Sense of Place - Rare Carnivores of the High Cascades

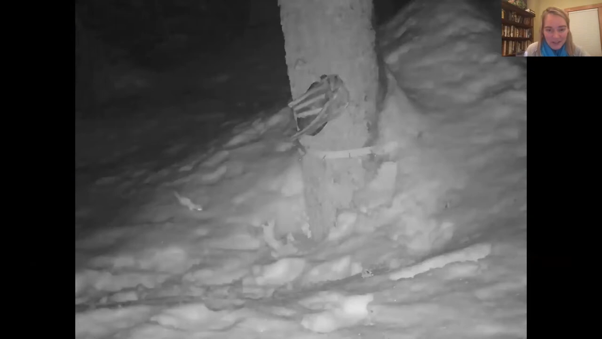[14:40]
these guys would always rip really fast across the camera's view on the left there you can see that white this is an ermine or a short-tailed weasel
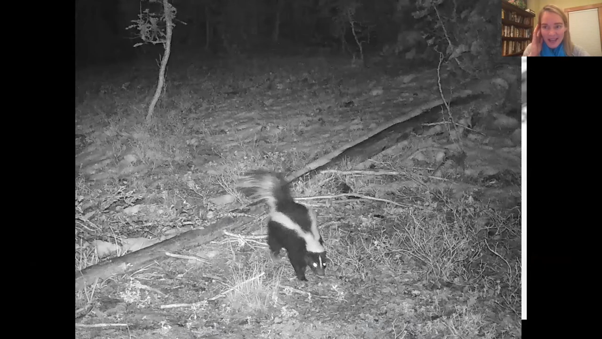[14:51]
and then we do have striped skunks and then here's a species we've never detected on our cameras this is the western spotted skunk
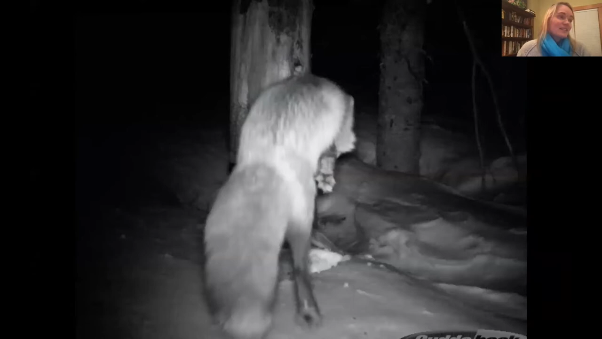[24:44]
the cascade red fox lives year round on the upper slopes of the cascade volcanoes and at other high elevation sites such as the goat rocks wilderness they do not leave their snowy abode during the harshest blizzards of winter nor do they interbreed with those lowland red foxes they're finely tuned for life at altitude they have these fur line feet and a small body mass and they and they may live at high elevations to avoid coyotes
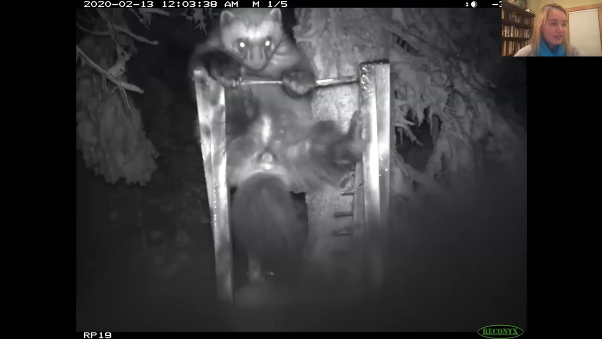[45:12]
in mid-february of last year 2020 the new wolverine returned to the same station and i could see that she was a female and that she was also lactating making her the second documented reproductive female wolverine south of i-90 we nicknamed her joanie because she was found near paradise one of the spots on mount rainier wolverines were first documented returning to mount rainier in 2017 when a scat collected at a pika colony on the eastern edge of the park was confirmed